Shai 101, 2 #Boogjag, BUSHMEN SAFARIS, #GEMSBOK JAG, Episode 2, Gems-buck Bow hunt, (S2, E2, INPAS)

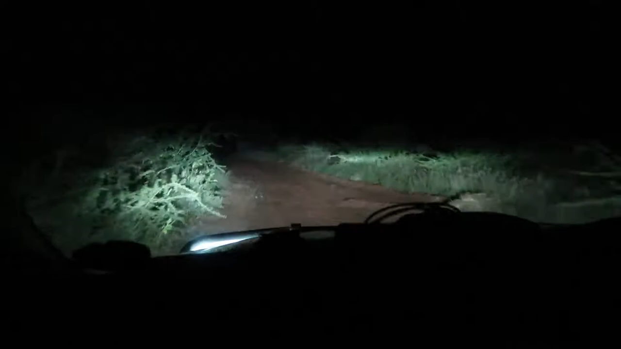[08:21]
Dag 2, gister niks gekry nie. Soos jullie kan zien, het is pikstek nacht donker buiten. Ons gaan een vroeg ronde insit vandag. Een ware jachter ken geen, het geen brieke nie.